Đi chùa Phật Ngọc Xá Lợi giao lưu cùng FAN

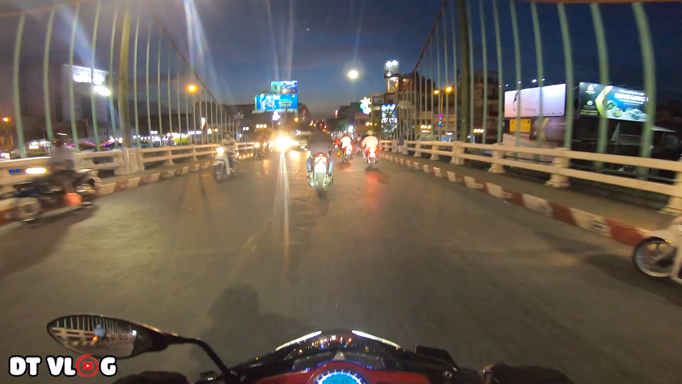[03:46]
Mình tới thành phố Mỹ Tho rồi mọi người. Mình vừa đi qua cầu quay nè. Bây giờ mình sẽ rẽ bên trái.
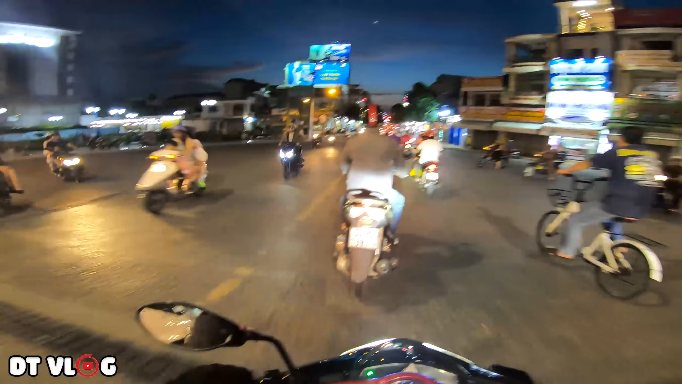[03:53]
Mình đi cặp mé bờ sông cho nó đẹp không mọi người. Với lại sẽ vắng xe hơn. Mình đi vô mấy cái đường lớn này bây giờ nó đông lắm. Mình sẽ ra mé sông.
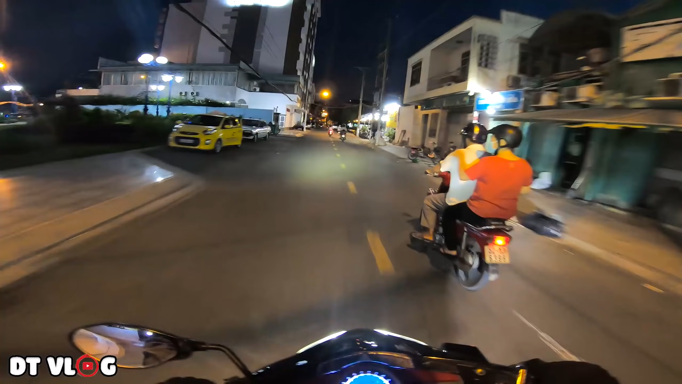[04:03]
Trời gái rồi mọi người.
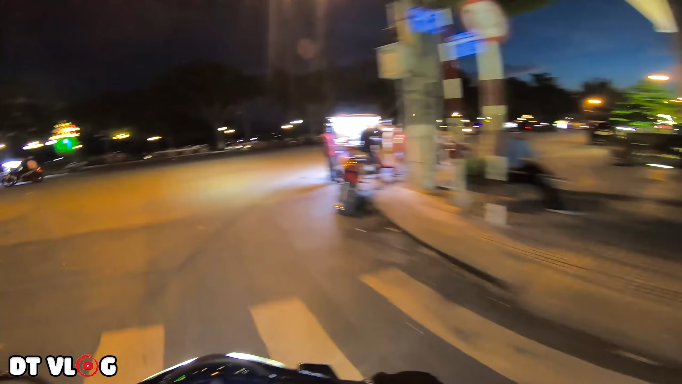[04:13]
Rồi ra tới mé bờ sông rồi. Đây là vườn hoa lạc hồng nha. Đi nó trống xe thoải mái dễ đi hơn.
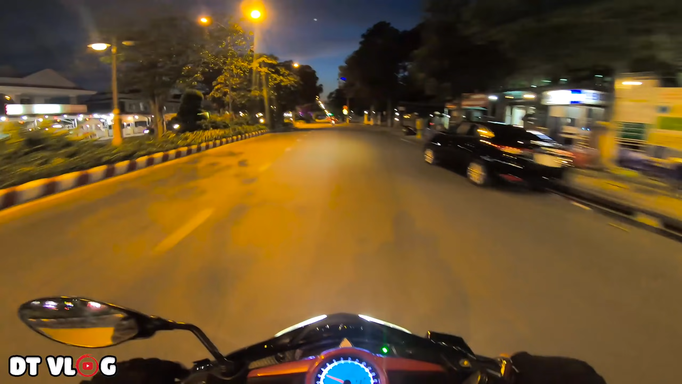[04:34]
Let's take it slow, where you go I go too. And if you hit the bottom I'm going down with you. Let's take it slow. Cái ra mới xong rồi, đi thẳng thì vẫn được, đi thẳng thì vẫn là đi cái đường Bình Đức. Nhưng mà đường nó xe cộ đông lắm, với lại nó không có đẹp, nó không có thoải mái. ngoài cặp mé bờ kè này, cặp mé sông này.
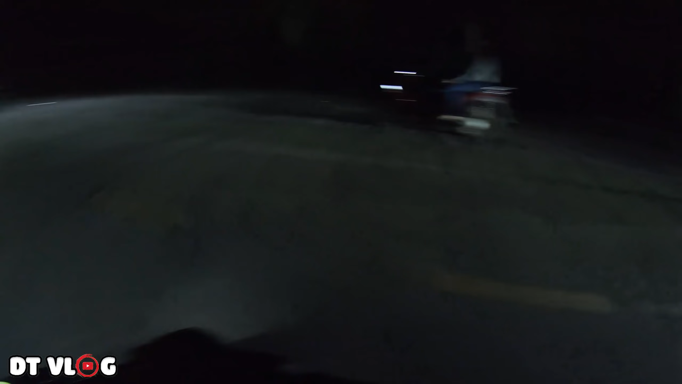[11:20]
Rồi giờ xuất phát tiếp mọi người ơi. Giờ đường này cũng vắng rồi nè.
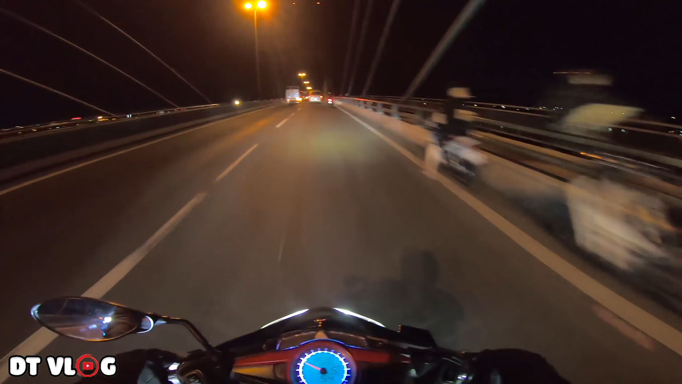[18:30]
tới cầu Mỹ Thuận rồi mọi người ơi. Tới cầu Mỹ Thuận rồi. Và đổ dốc cầu Mỹ Thuận xuống, quẹo bên tay trái là chùa Phật Ngọc Xá Lợi nha mọi người.
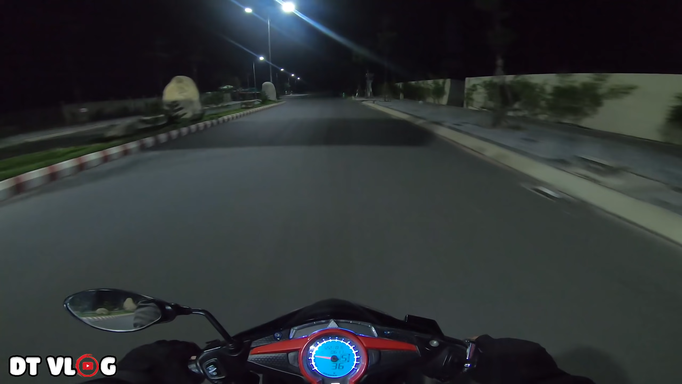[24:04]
đèn, cho nên là không có thấy gì hết.